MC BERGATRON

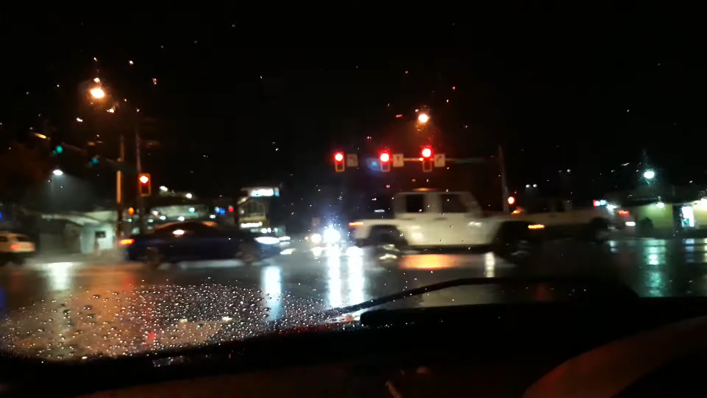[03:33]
you people need to come up to present time so as you can see folks it's raining a lot of the snow is melted I kinda miss to be honest with you the snow really didn't bother me that much we don't really have a big driveway